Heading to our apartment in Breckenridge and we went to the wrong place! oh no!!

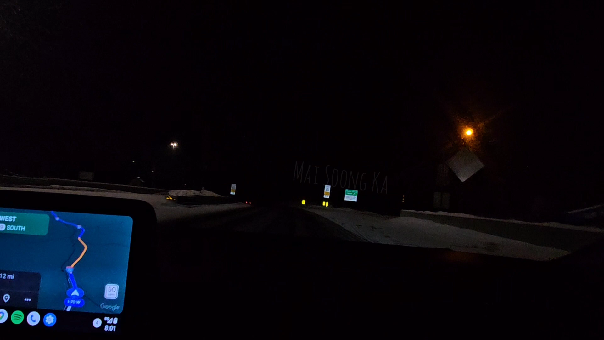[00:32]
What is this? This is like a plaza area, a big one. Frisco. It's closed down, that Safeway.
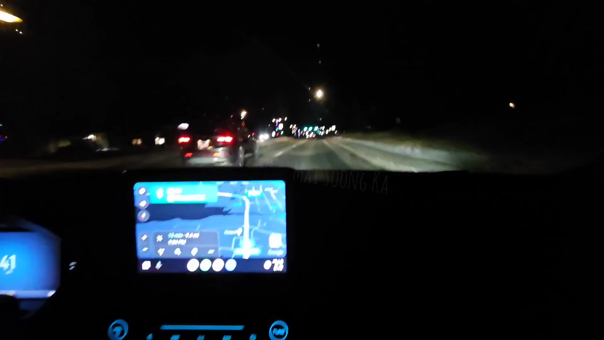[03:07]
Okay, another 15 minutes from Frisco to our apartment. They make Christmas tree. Already so beautiful. Icy road. Ooh, a lot of snow on the road.
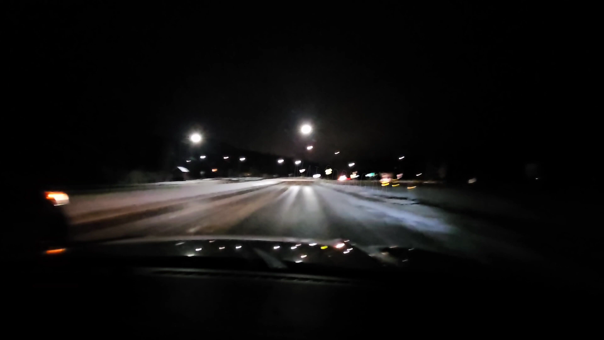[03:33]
Nothing covered with snow, can't even see the, what do you call? The median?
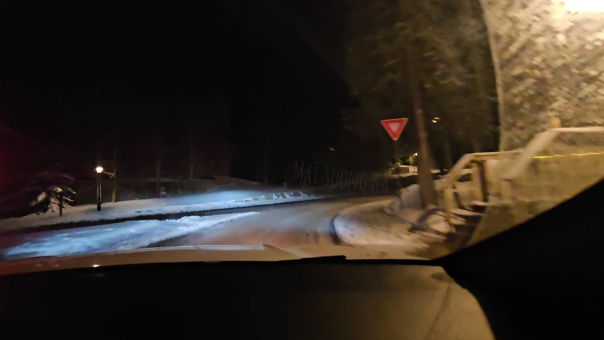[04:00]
Sawmill Creek Village. It's 110.
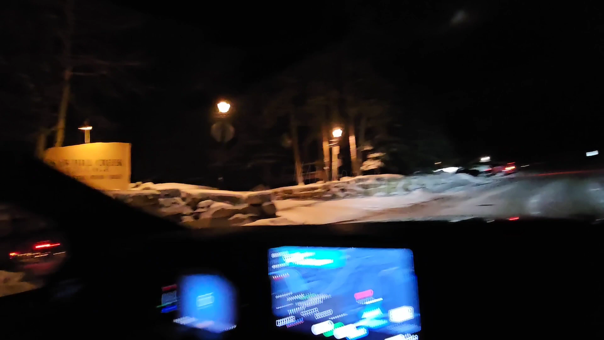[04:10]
110 is right here. On the left. Mm-hmm.
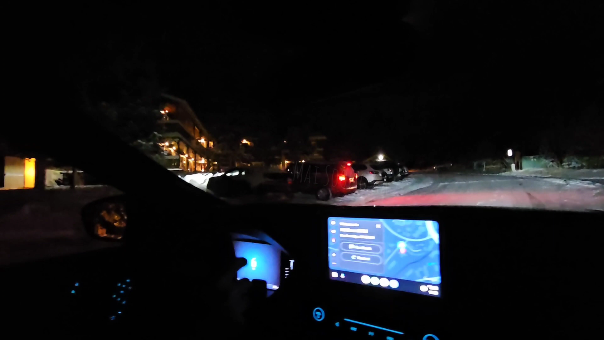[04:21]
Oh my god. I think it's this. Look at those car and the snow. I think it's here. Where are you gonna park it? Right here.
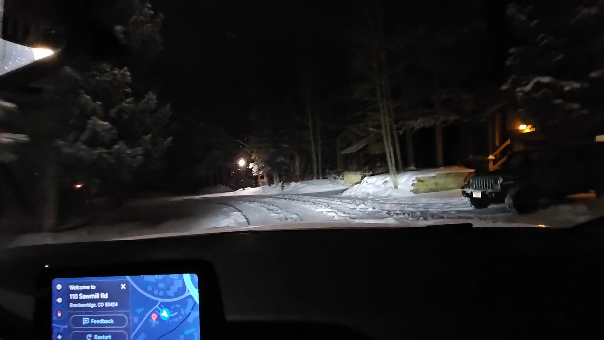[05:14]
Okay, honey, I'm telling you what I saw. Okay. One ten maybe somewhere around here. This is like someone's house.
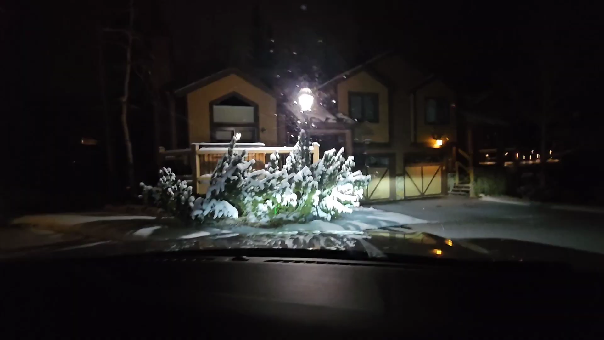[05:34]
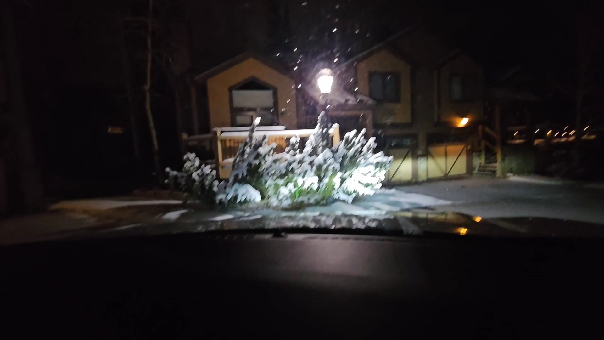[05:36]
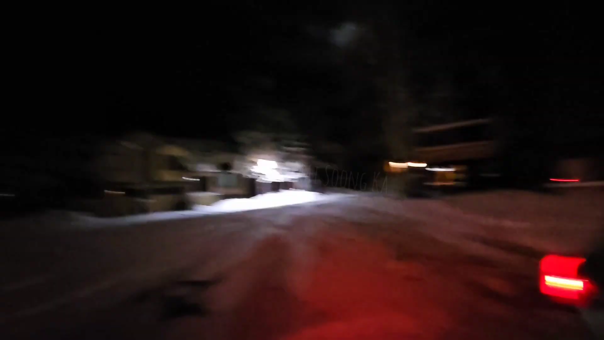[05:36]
Oh my gosh, around here is full with snow and it's snowing right now.